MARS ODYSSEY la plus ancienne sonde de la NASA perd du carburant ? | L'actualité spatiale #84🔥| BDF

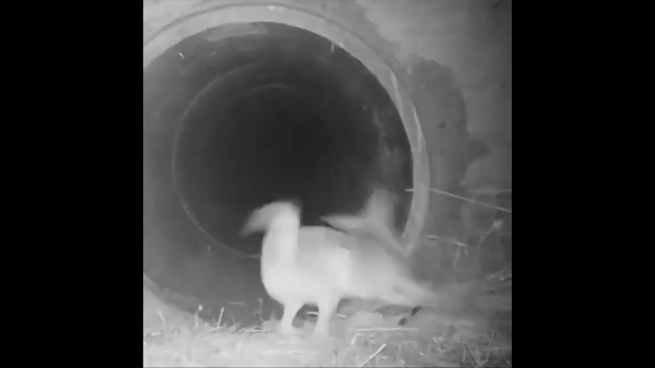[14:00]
Et voici une vidéo d'un coyote et d'un blaireau voyageant ensemble la nuit, passant sous une autoroute californienne très fréquentée.
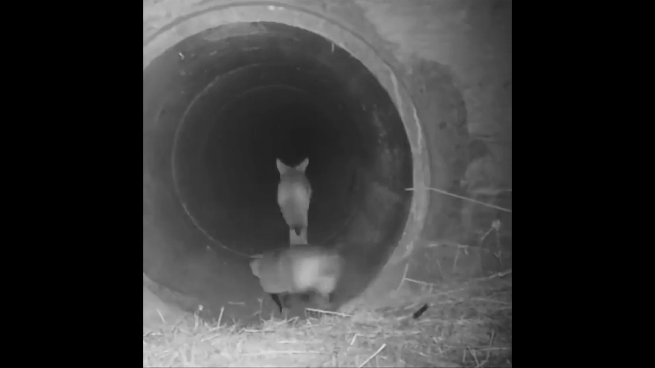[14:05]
C'est pas rare, saviez-vous qu'ils sont connus pour chasser ensemble?